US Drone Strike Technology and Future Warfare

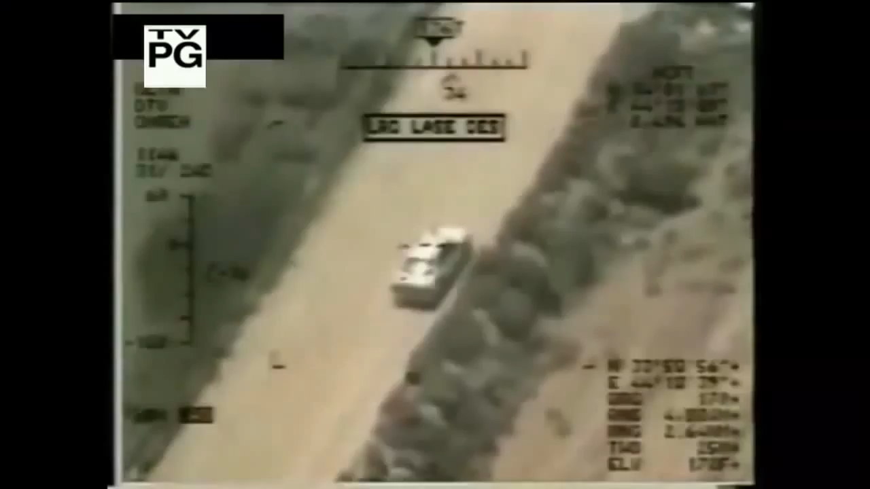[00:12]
They're revolutionizing warfare by allowing us to see and kill from half a world away.
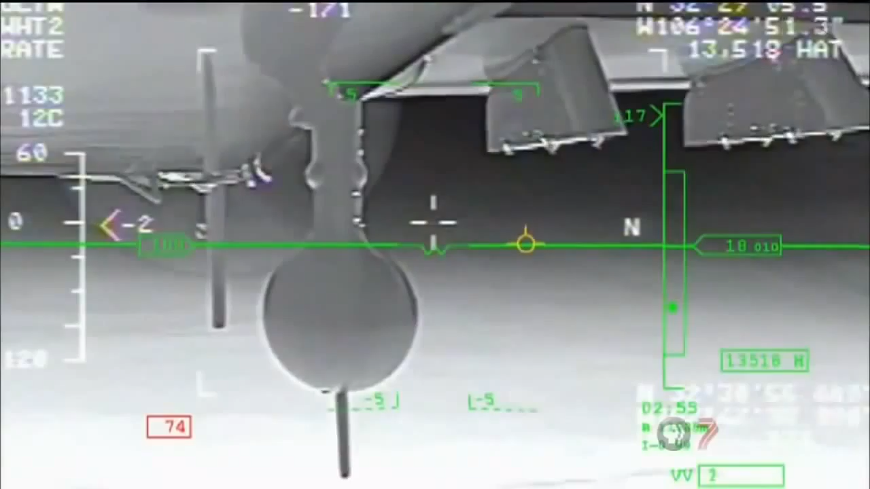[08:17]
Drones like the Reaper can fly on their own using autopilot and preset GPS locations.